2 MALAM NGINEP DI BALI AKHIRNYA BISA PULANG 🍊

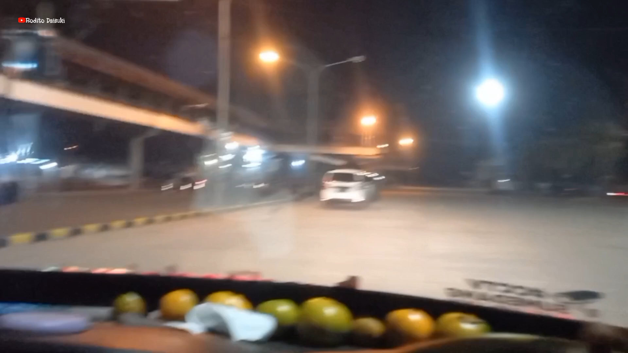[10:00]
Kita nyampe di Padang Bae. Pelabuhan lebar, alhamdulillah ini jam 2 turun kapal. Mana bos? Ya, ini jam keluarnya ini jam maling ya.
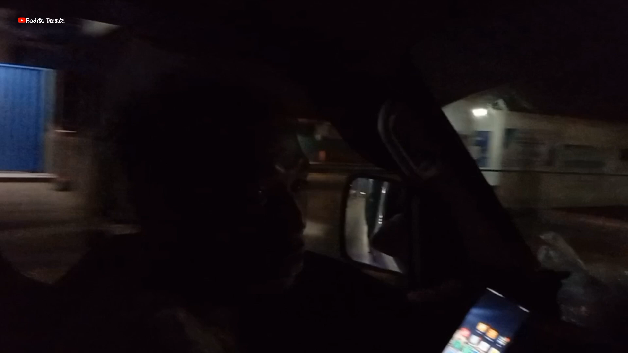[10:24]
Ini jam-jam maling. Jam maling, maling, maling, maling.
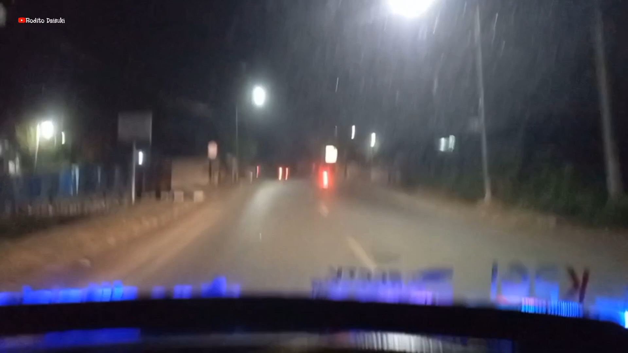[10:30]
Turun kapal jam 2 jos arah timur.